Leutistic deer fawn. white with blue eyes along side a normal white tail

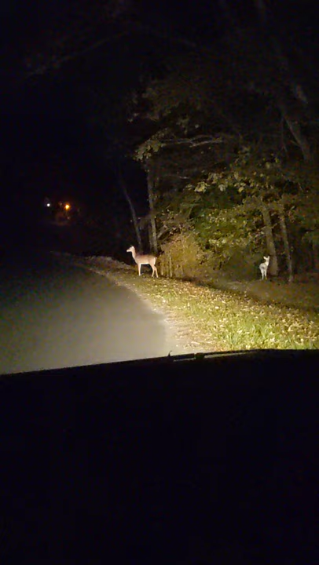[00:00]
so cool. Deer. The little white one. Yeah, it's so cute. It's eating. Show me the other one. There was two more, but they're trying to eat.